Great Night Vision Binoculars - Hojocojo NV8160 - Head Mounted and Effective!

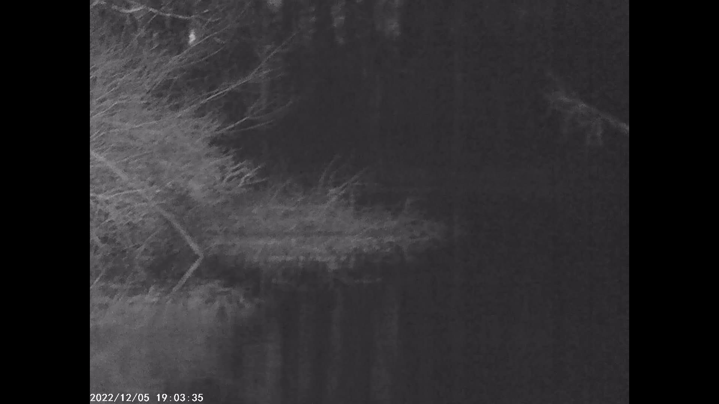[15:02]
And this is actually really cool. Now, this is not going to be nearly as good as a tripod mount. However, already, very effective. I can see very clearly and I'm actually going to increase intensity.
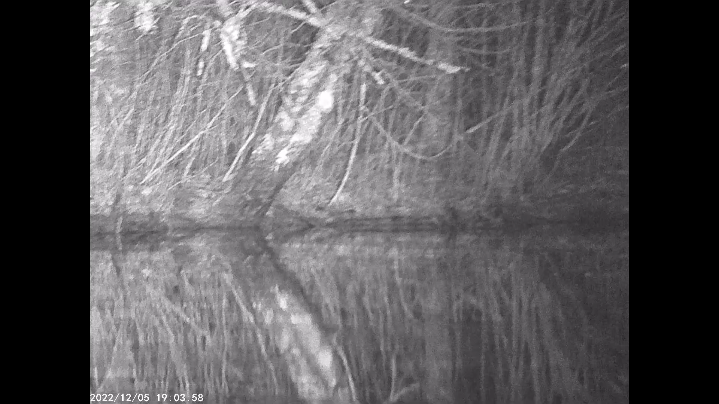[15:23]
So, this says level 3, I think. I can't say exactly. All right. So, this is like level 4. And the beavers that I was listening to were like out in this area. Now, as I pan around, you can see a perfect mirror image.
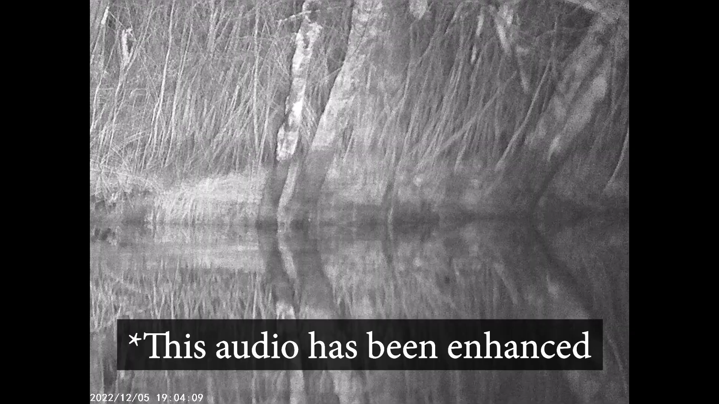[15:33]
I'm curious how the audio is going to sound here. It always varies from unit to unit. But, so far, actually, pretty good.
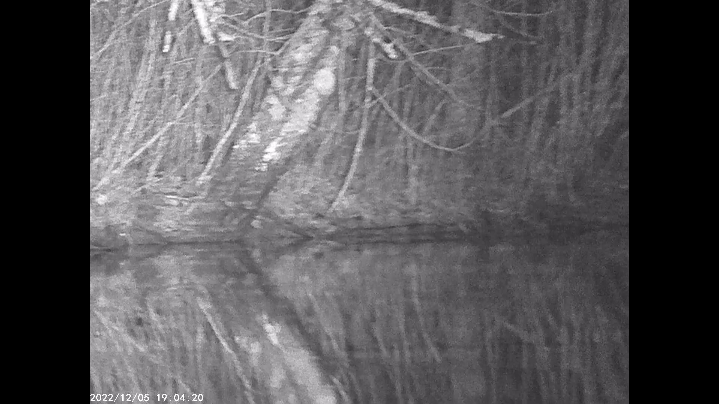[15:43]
And as I long press, this is going to be the digital zoom. And I can zoom in.
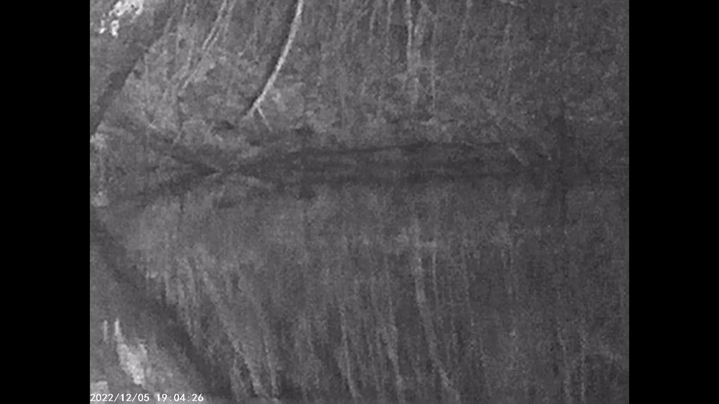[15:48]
This is 3.4 times. And I'll try to go all the way in.
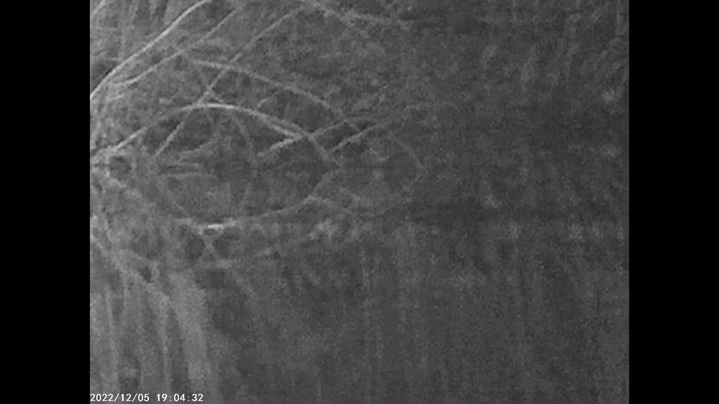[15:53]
So, this is 8 times digital zoom.
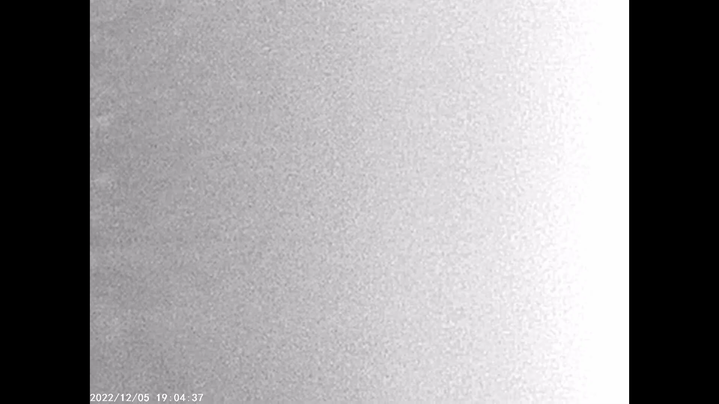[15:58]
Not too bad.
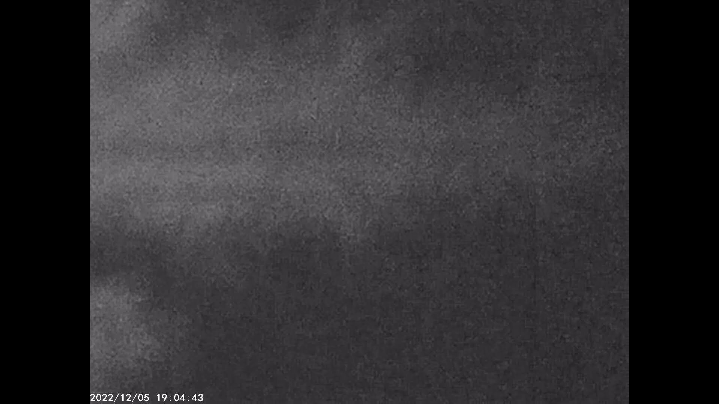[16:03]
And my head is almost effectively like a tripod. You can see that is my breath.
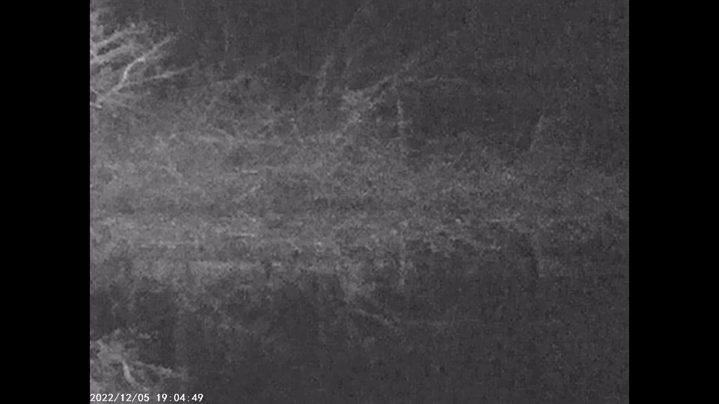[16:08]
Now, if I can increase the intensity
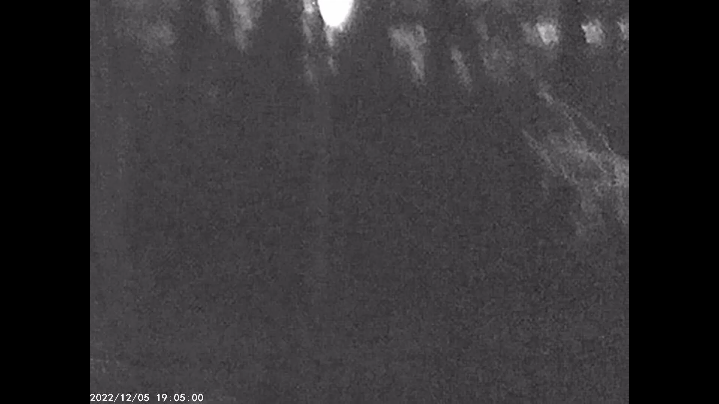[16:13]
all the way off. So, this is 1, 2, 3, 4, 5, 6, 7.
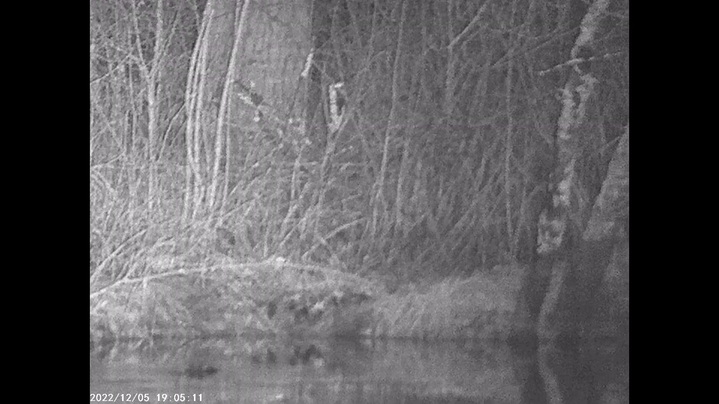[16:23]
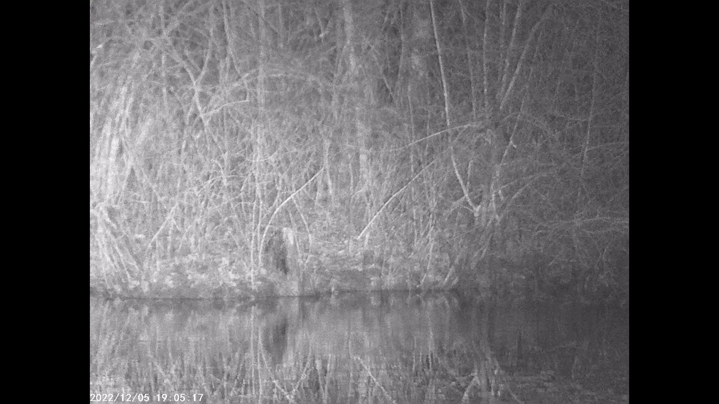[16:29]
And you can see the theoretical limit here. So, as I come back,
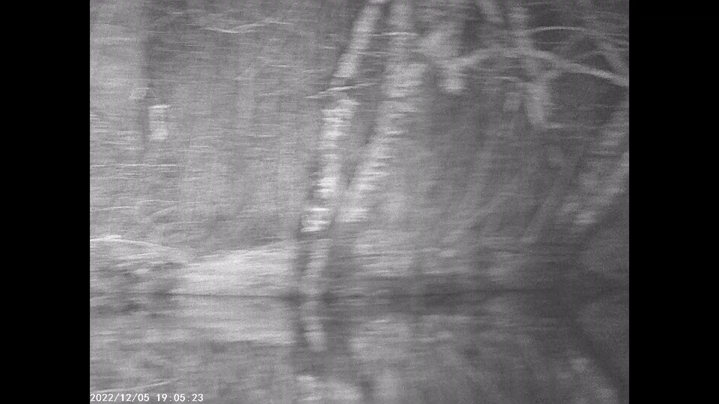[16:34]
zoom this back to a reasonable distance.
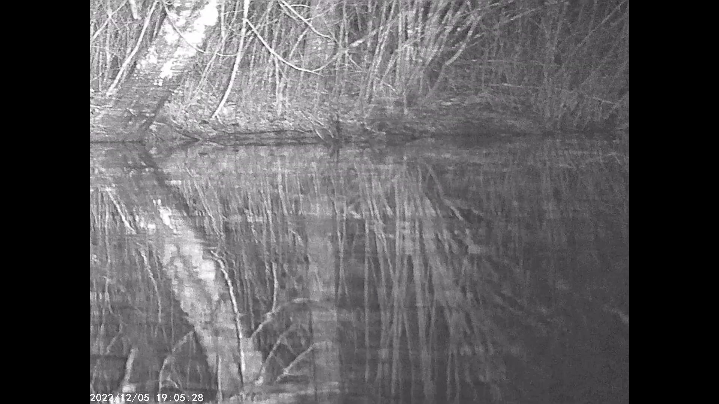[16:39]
And that's fully zoomed all the way out. Maybe a little bit bright considering how close I am. But that picture is not bad. Down into the water, perfect mirror image.
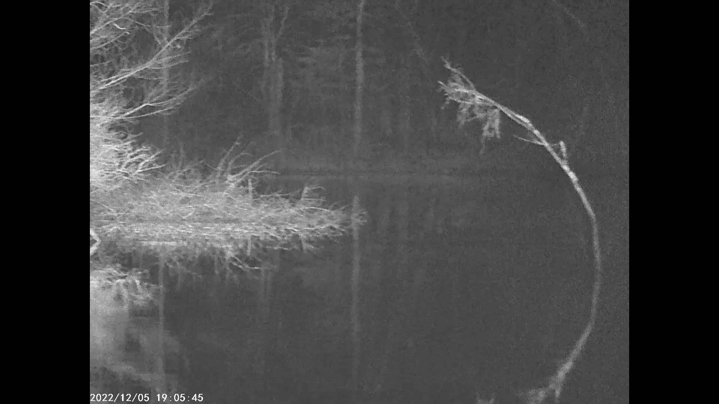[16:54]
And the focus is easy to get on, which is nice.
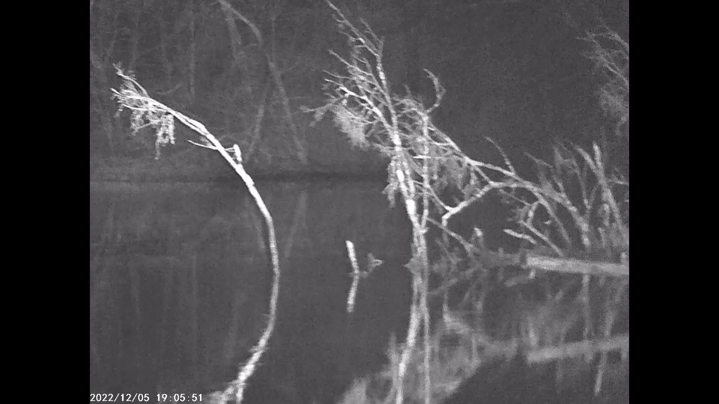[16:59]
That beaver was right over there for sure.
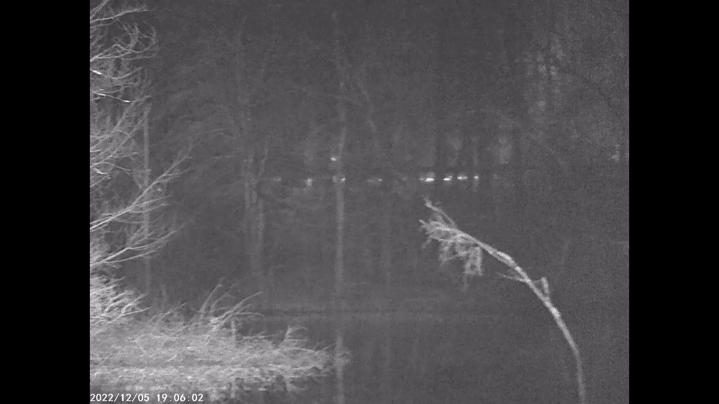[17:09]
Nice, clear picture. Way off in the distance. Now, looking off in a slightly different direction. Again, this is on intensity 7. So, if you think that's a little too much, you can certainly dial it down.
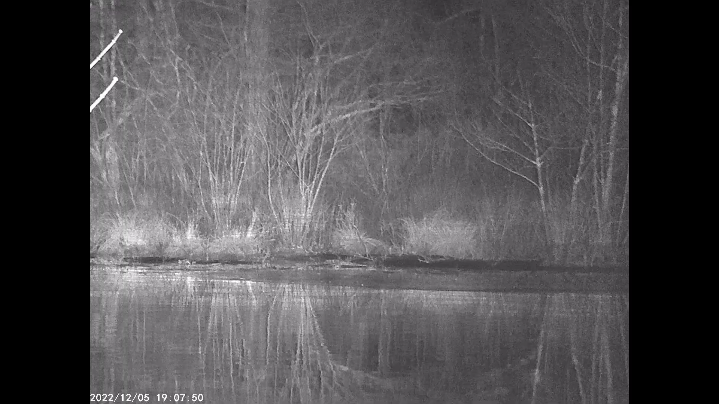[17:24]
Again, here. Let's see. So, that's off
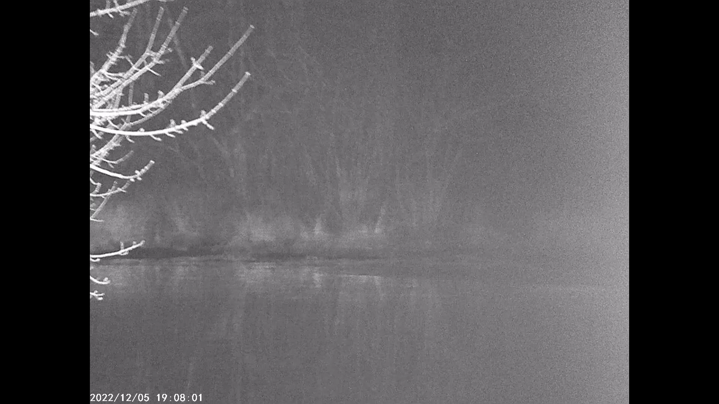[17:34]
intensity level 1.
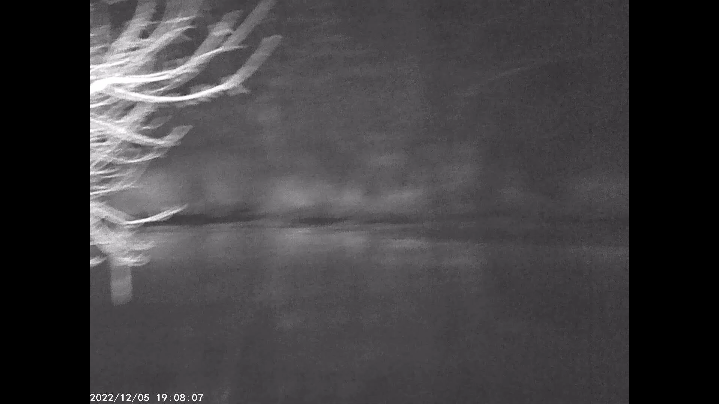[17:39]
Not bad, even at that distance. 2. 2 is probably ideal. Again, you can see my breath. That's my breath. That's intensity 3.
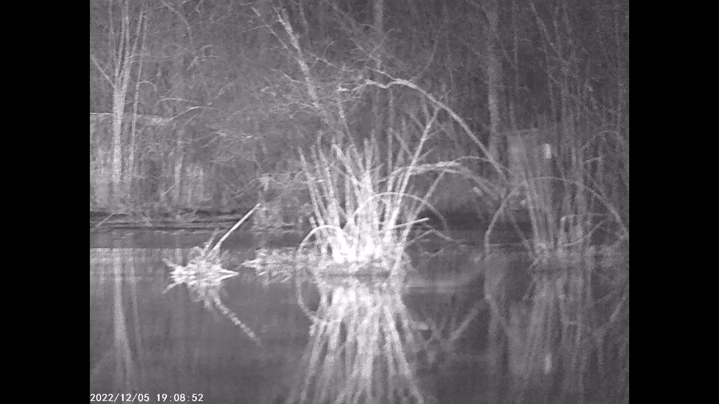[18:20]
Some nice white birch over there. Beautiful mirror image tonight. That's really cool. These are very good. I can say I like the picture. And being on my head, it's nice and sturdy.